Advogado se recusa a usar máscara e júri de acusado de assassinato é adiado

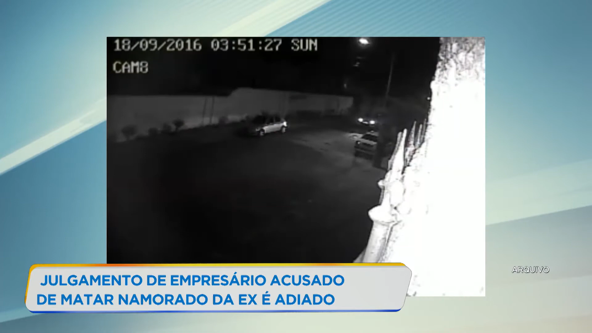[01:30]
Esta imagem mostra o momento em que o empresário passa em frente ao local do crime e estaciona o carro na esquina. Faltam poucos minutos para as quatro horas da madrugada. Ele vai até o prédio e não encontra dificuldade para entrar. Como foi morador e síndico, conhecia a rotina e a localização dos equipamentos de segurança.